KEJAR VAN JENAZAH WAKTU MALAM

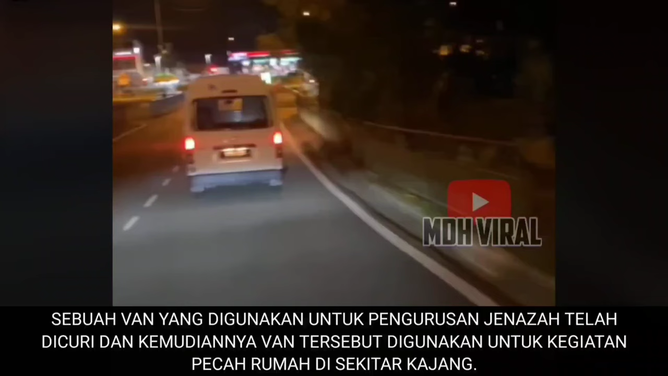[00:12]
Sebuah van yang digunakan untuk pengurusan jenazah telah dicuri dan kemudiannya van tersebut digunakan untuk kegiatan pecah rumah di sekitar Kajang. Menerusi video yang dikongsikan dapat dilihat, pemilik video yang kebetulan terserempak dengan van tersebut